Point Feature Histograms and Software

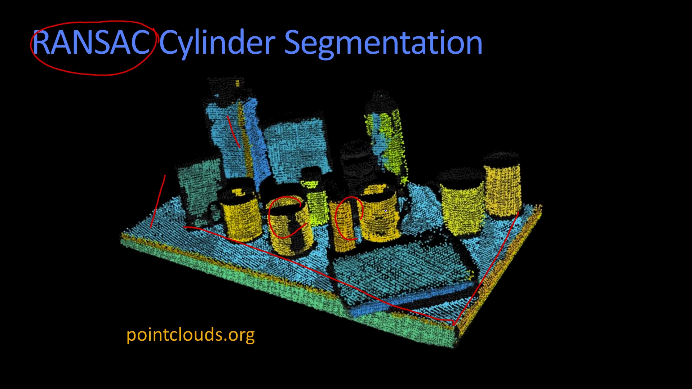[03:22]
So basically, they ransack to find the different planes and to also find these different cylinders. You know how to do that already, so you could do this. And it basically gives you a direct interpretation of the geometry.